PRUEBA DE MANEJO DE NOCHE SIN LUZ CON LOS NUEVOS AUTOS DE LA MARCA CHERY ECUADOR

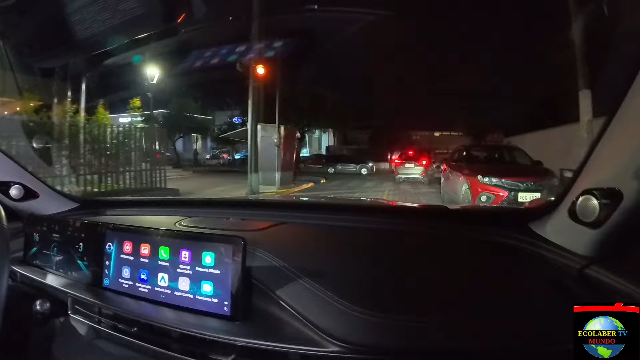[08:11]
Vámonos por aquí Como ustedes ven Está totalmente En oscuras Ahí estamos Este momento
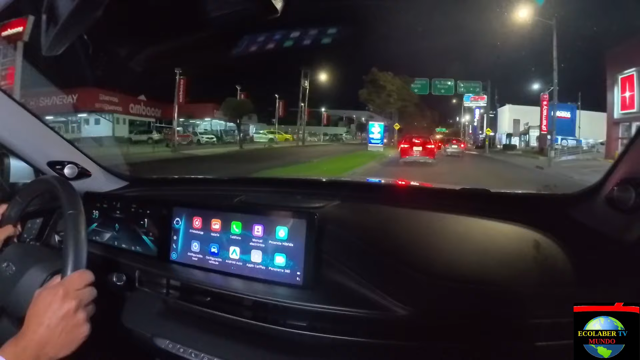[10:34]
vamos No nos da un poco La vía aquí Pero Hacemos todo el intento Miren Qué hermoso Sinceramente Me he quedado impresionado Miren la velocidad Que tiene En la fuerza Vamos a 100 kilómetros Por hora Y podemos pasarles Ahí Qué lindo Miren Amigos Ahí está 110 120 En nada Wow 130 Y 140 kilómetros Por hora 150
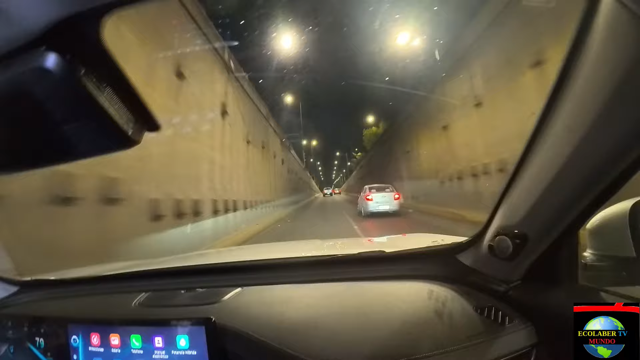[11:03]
155 Casi 160 Aquí ya tenemos Que bajar la velocidad Luchito Wow Esto solamente Le ponen Automático Diremos Para frenado Cuando hay un carro Solamente Exacto Cuando el auto Censa y detecta Que hay un obstáculo Adelante Que podría ser Un peligro Exactamente Por aquí vamos A hacer el retorno En U